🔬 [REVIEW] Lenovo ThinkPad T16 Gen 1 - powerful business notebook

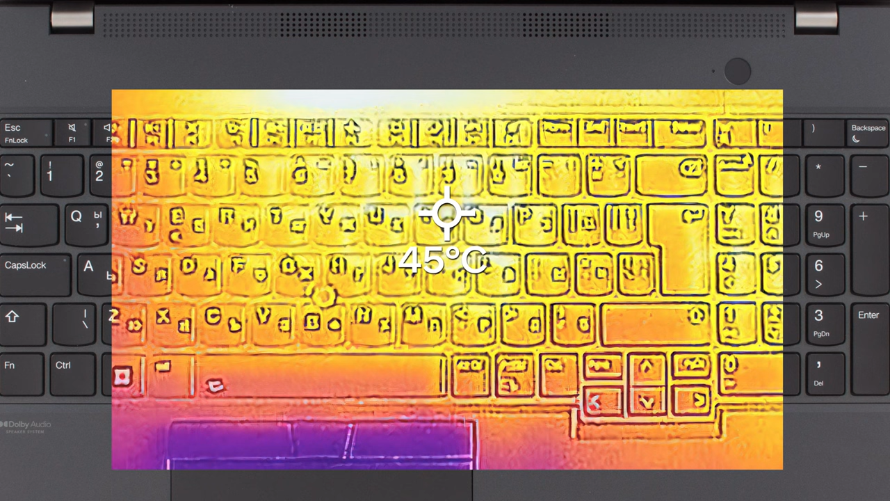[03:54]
On screen: spot 45°C
Comfort is great, with the fans being quiet, while the hotspot is in the upper part of the keyboard and maxes out at 45 degrees Celsius.